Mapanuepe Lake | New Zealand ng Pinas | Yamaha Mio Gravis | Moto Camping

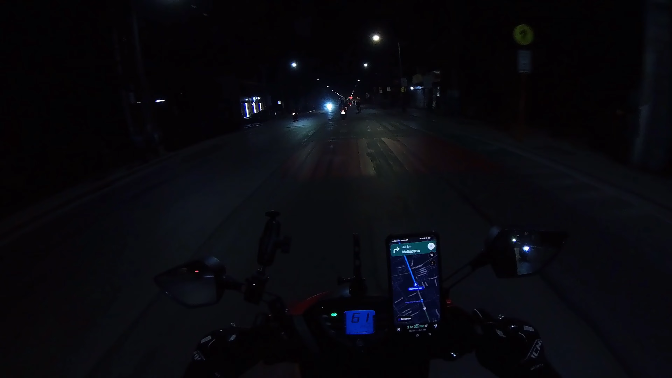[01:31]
Tapos, moto camping tayo, no? Ayan. Ay.
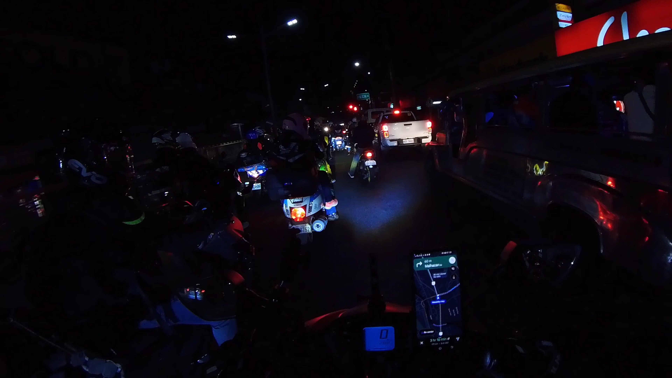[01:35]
Update lang, no? Nandito na kami sa may Kawayan, Bulacan. Time check tayo. 5:05 pala ng umaga. Ayan.
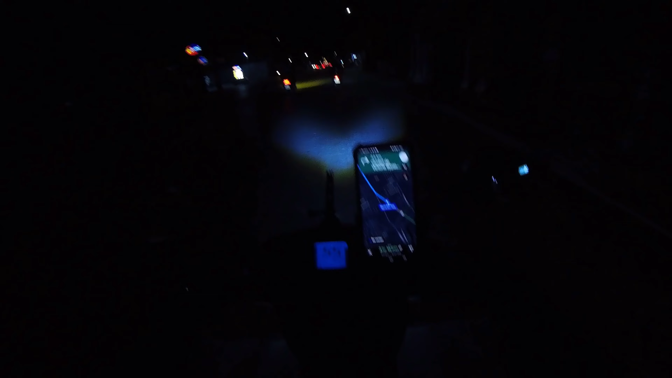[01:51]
Ayon sa mapa, may babihin tayo na 182 kilometers.
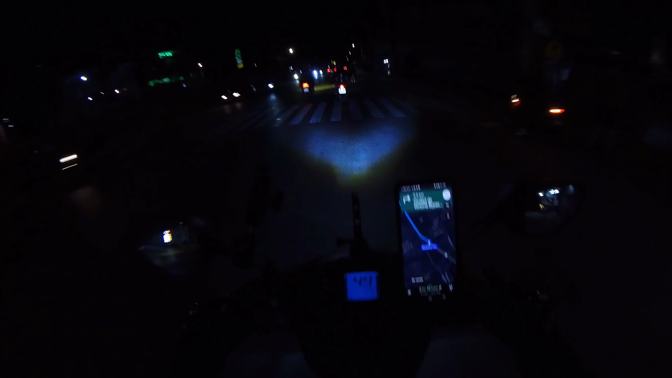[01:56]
Simula dun sa may Shell, sa may Valenzuela, no? Hanggang sa may Lake Mapanuete sa San Marcelino, Zambales.
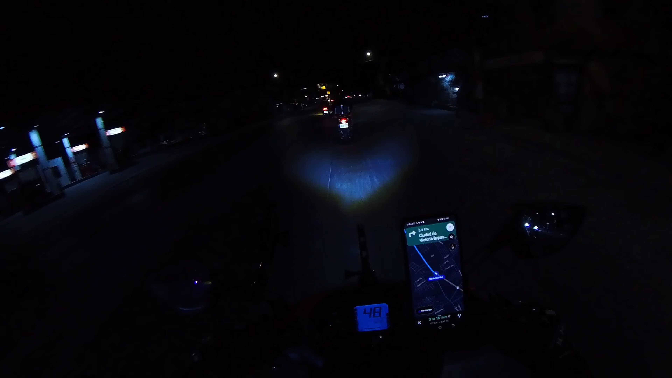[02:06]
Ayan. So, enjoy ito, no? At may long ride na naman tayo at may papakita na naman ako sa inyong magandang tanawin, no? Ayan. So, stay tuned mga ka-adventure! Alright! So, ayan mga ka-adventure!
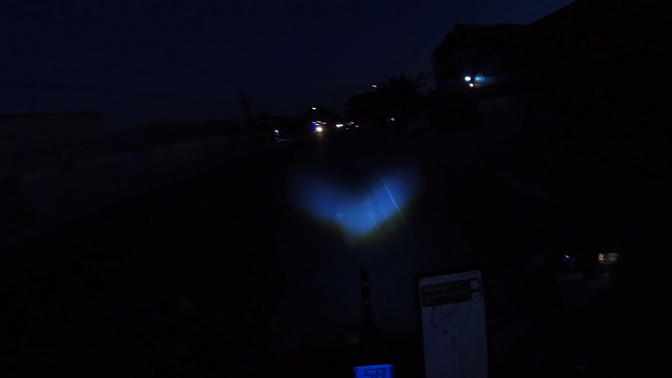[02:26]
Andito na tayo sa Pampanga, no? At kalalagpas lang natin doon sa arko ng Pampanga mga ka-adventure. Time check tayo, no? 5:50 ng umaga.